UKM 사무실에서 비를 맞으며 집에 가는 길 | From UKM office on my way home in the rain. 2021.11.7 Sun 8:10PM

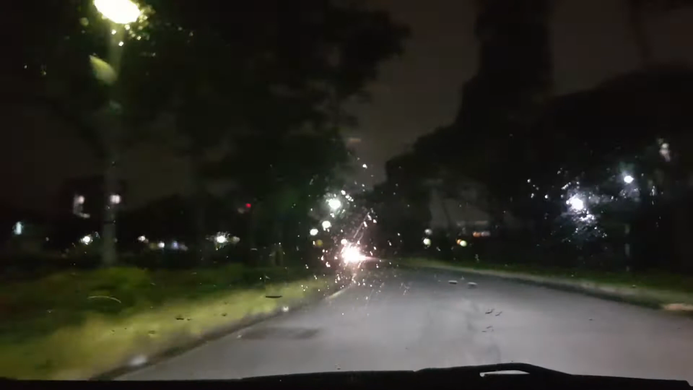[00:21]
on UCAM campus going home. There's UCAM Masjid in front of us.
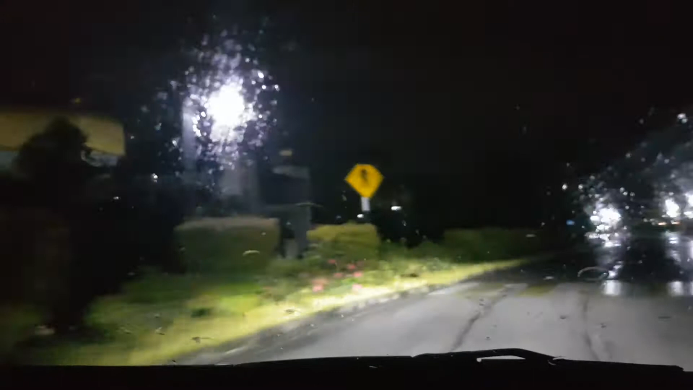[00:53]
Going to the roundabout of UCAM roundabout.
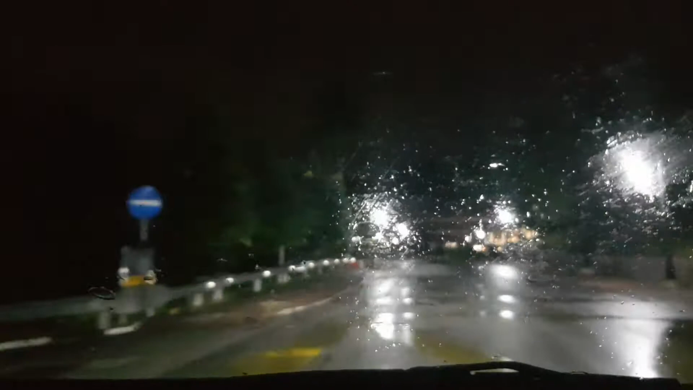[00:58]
This is almost going out of the gate of UCAM. There's DECTA in front of us. It's DECTA on our right now,
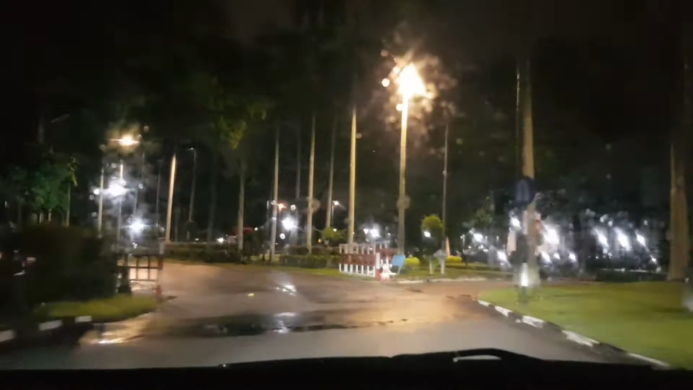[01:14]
where convocations are held. This is the gate going out of UCAM.
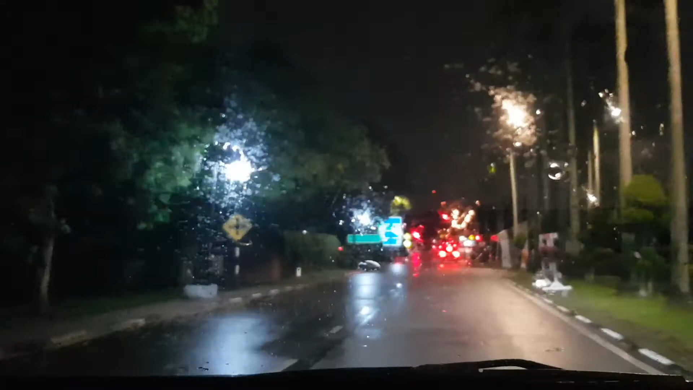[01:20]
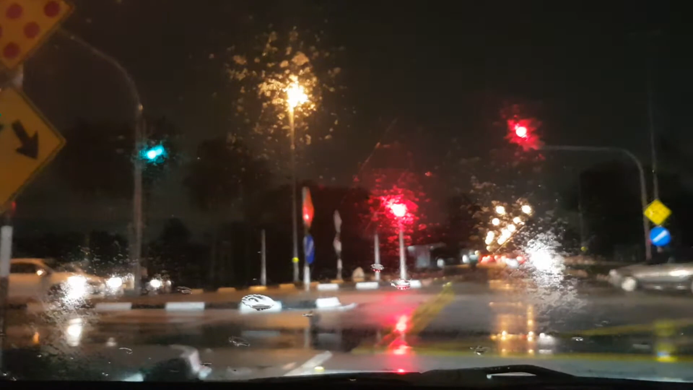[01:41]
This is the traffic light just outside of UCAM. On my left will take us to Banting, on my right will take us to Kajang.